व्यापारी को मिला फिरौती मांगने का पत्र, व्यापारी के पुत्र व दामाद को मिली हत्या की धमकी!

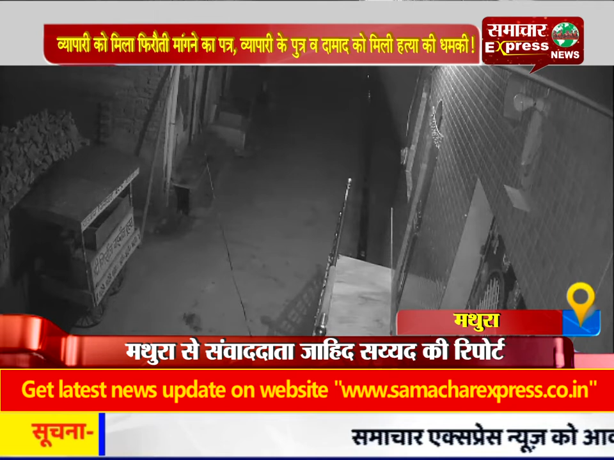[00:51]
CCTV कैमरे में कैद हो गया पत्र में लिखा है हेलो हाँ भाई विश्नु सेट बिस्मिल्लाह कसाई बोल रहा हूं अब तक 17 मडर करवा चुका हूं 18 और 19 तेरे बेटे और तेरे जमाई का होगा मेरे लड़के बात नहीं करते हैं पत पत्र की मिलते ही पिडित व्यपारी अपने मतुरा निवासी दामाद के